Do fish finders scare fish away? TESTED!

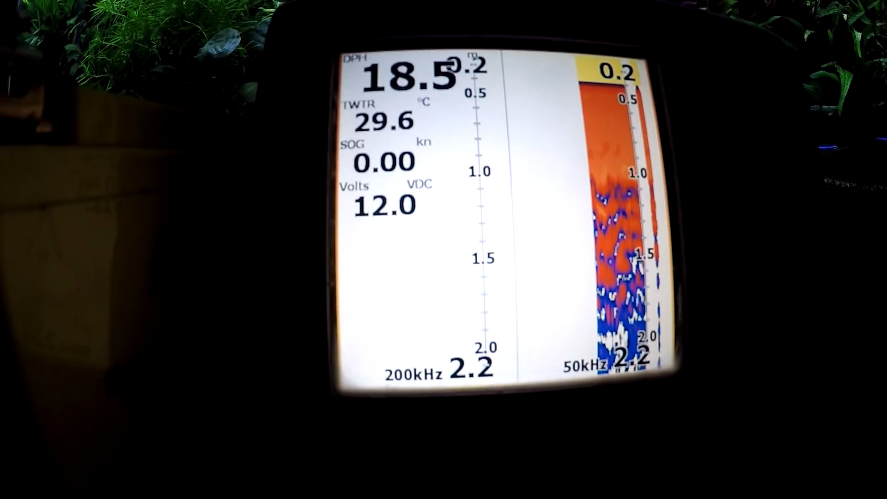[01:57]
On screen: water 29.6°C, speed 0.00 kn
both 250 kilohertz frequencies and the fish don't really seem to care at all